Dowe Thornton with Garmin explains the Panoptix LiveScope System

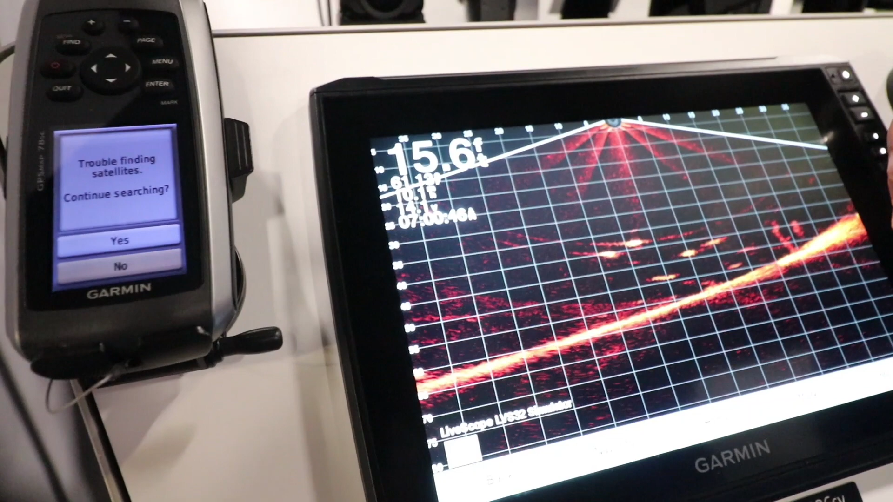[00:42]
Basically, you can see we're looking at
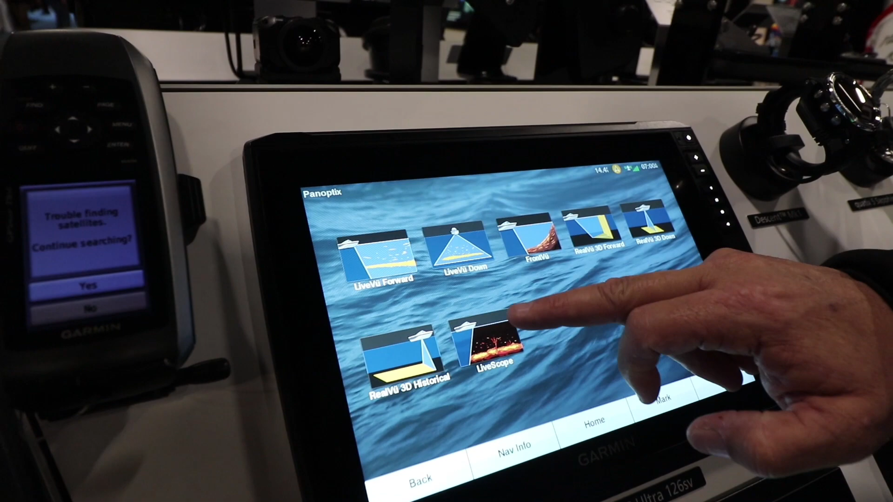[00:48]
35 to 40 feet to the port and starboard of the boat.
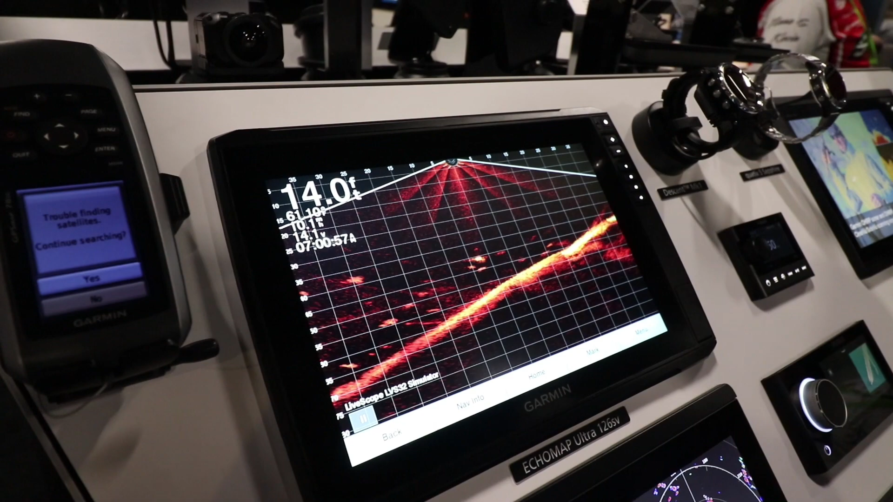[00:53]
You can see we have fish swimming around here. We can also go into the system under menu,
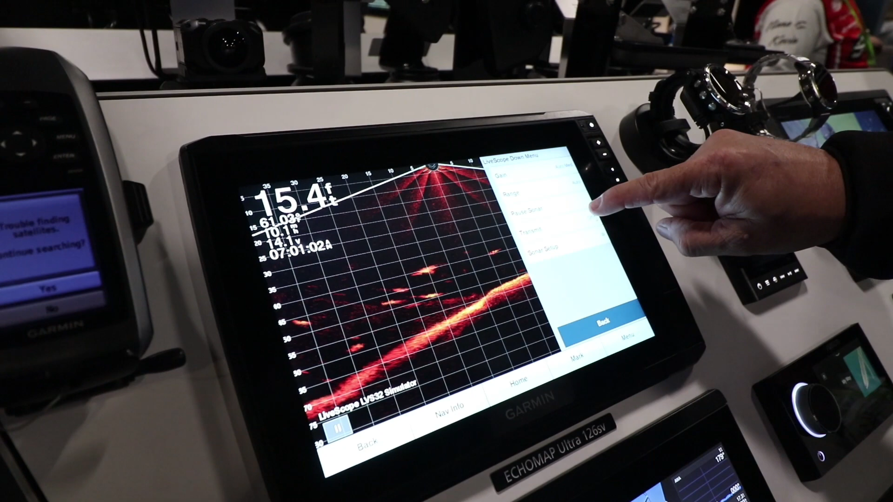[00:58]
sonar setup, installation, orientation, and we can also do forward.
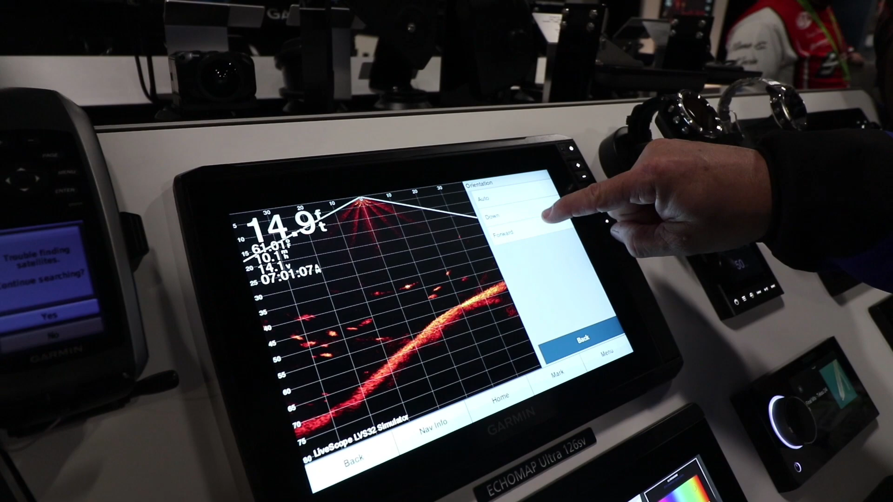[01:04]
On screen: depth 14.9 ft
So here we're looking at a 20 degree beam from
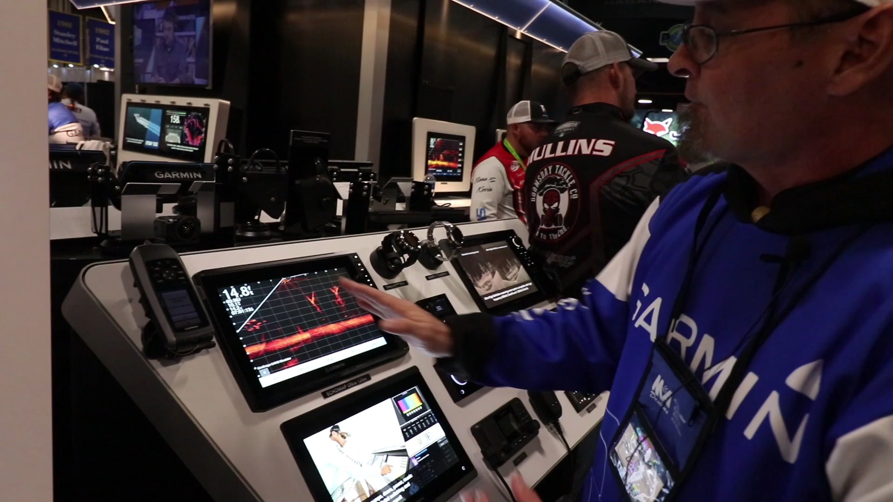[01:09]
the trolley motor going out and 135 degrees down.
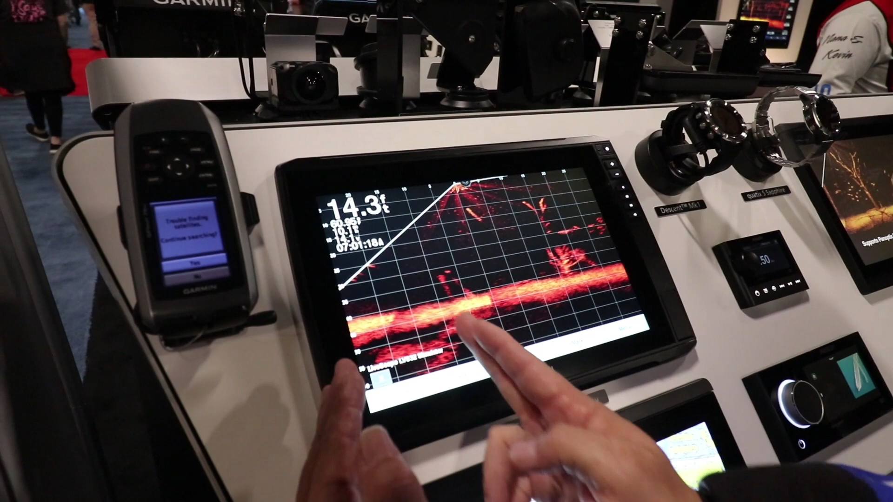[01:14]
So we do get in back of the boat. So you can see we have a couple of trees coming across the screen right now.
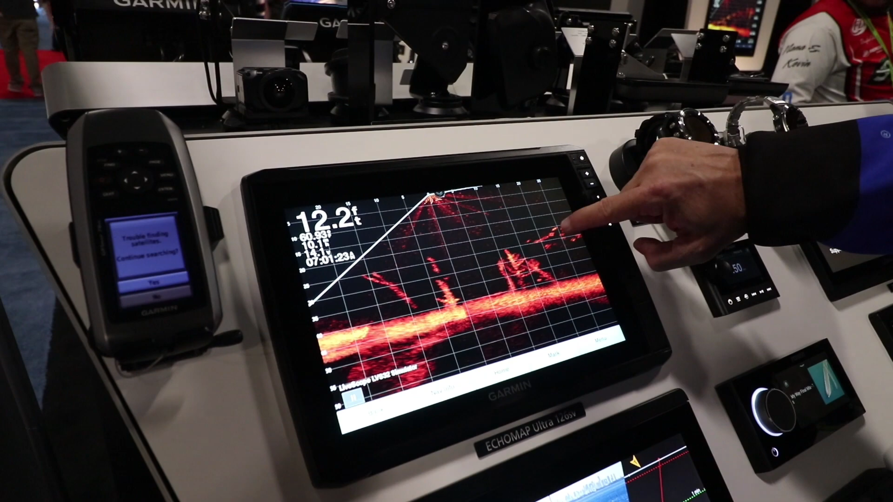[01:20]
Bunch of bait fish, maybe crappy swimming around right here.
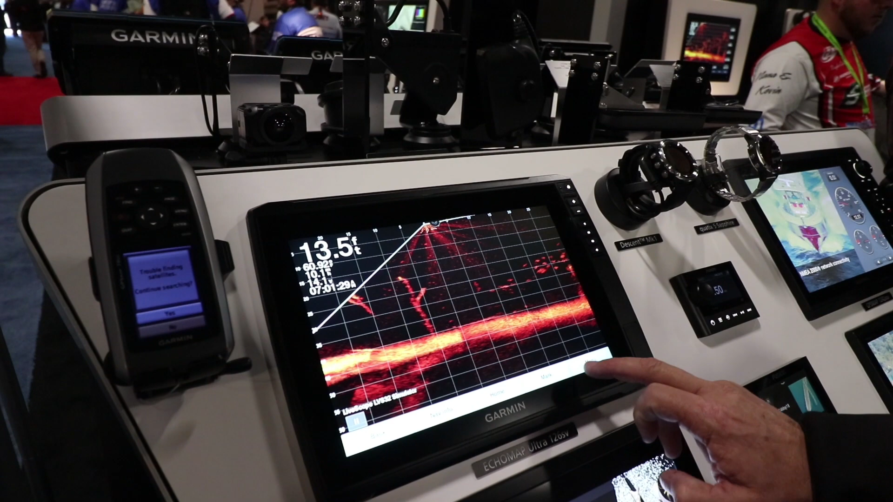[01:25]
You also can go into your menu if you want to do a little more advanced setup. You can go to sonar setup, appearance, and we have what we call trails.
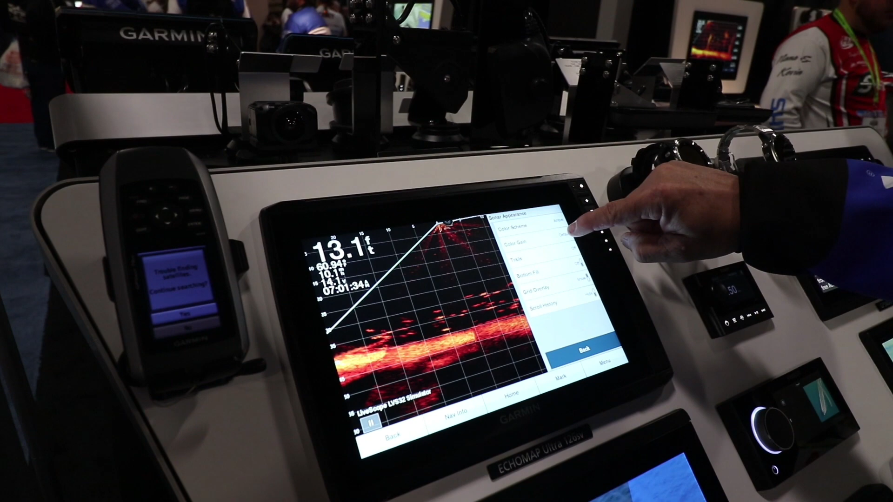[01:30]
On screen: depth 13.1 ft
So you can turn your trails on and this will leave a little blue line.
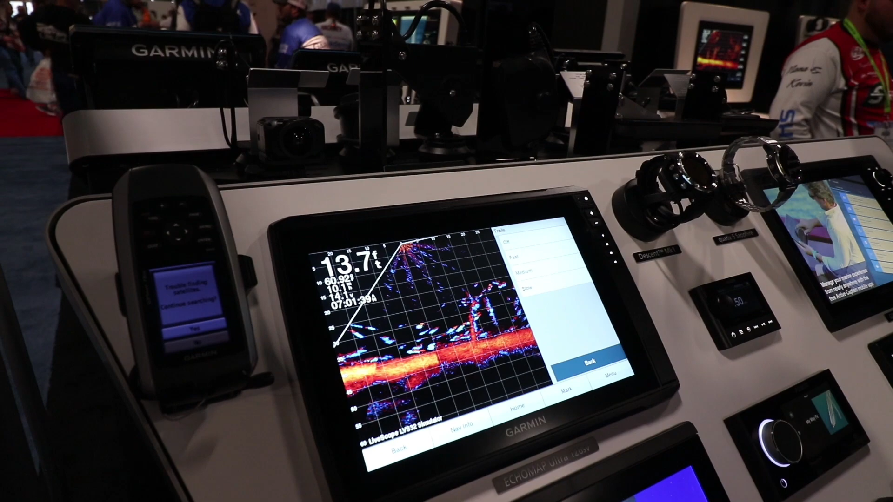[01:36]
As those fish swim, it'll actually, you can follow them to see which direction they're following.
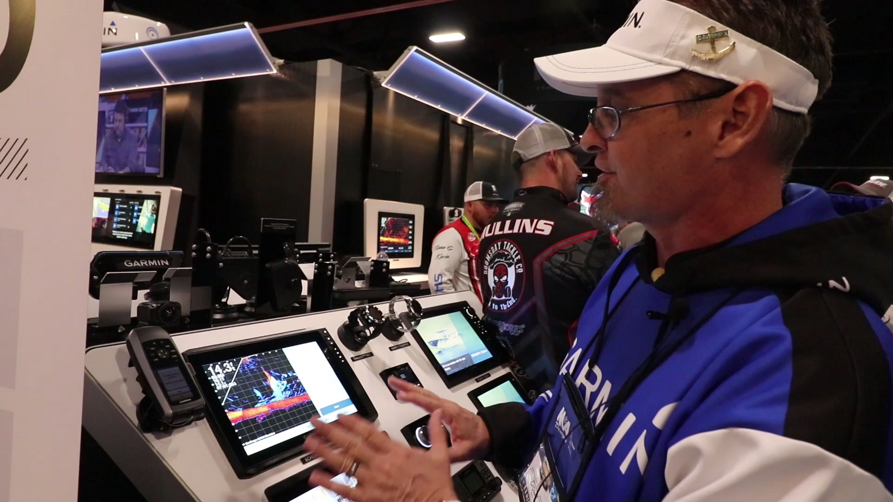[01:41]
This is really helpful in grass or cover. When those fish dive down, you can actually follow them into the grass and kind of see which way they're swimming.
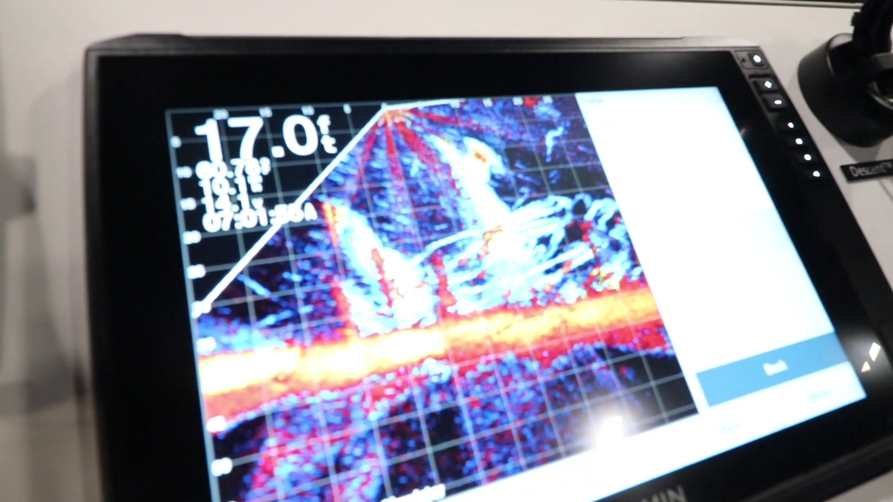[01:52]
On screen: depth 17.0 ft
So that's the live scope system with the LV-S32 transducer.
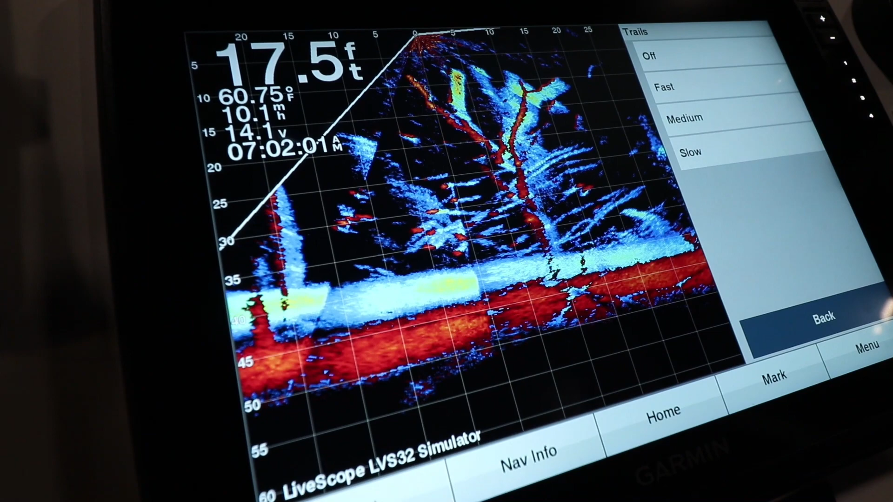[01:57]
On screen: depth 17.5 ft, water 60.75°F
And that transducer can be mounted on the shaft of the trolling motor,
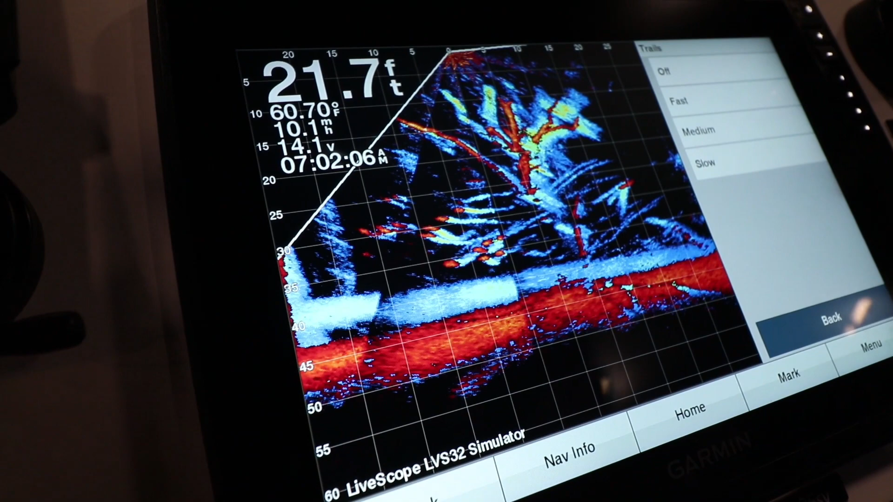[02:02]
On screen: depth 21.7 ft, water 60.70°F
the barrel of the trolling motor, or it also has the transducer for the transom mount bracket in the box with them.
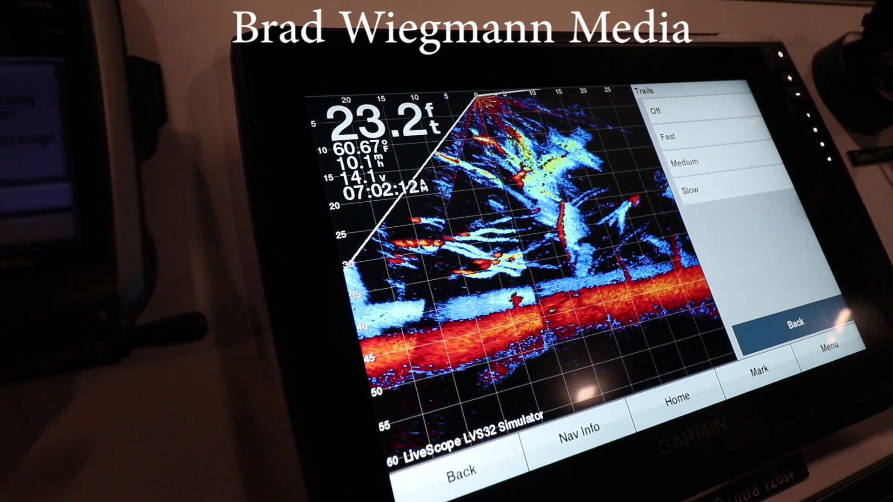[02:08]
On screen: depth 23.2 ft, water 60.67°F
And that is the Panoptix LiveScope system.